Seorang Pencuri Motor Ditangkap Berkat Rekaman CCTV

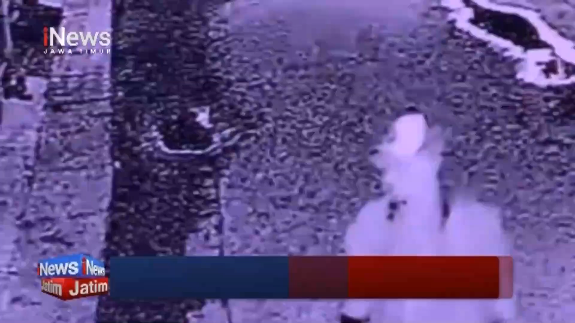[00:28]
yang berhasil melarikan sebuah motor dari halaman rumah warga di kawasan Magersari, Sidoarjo.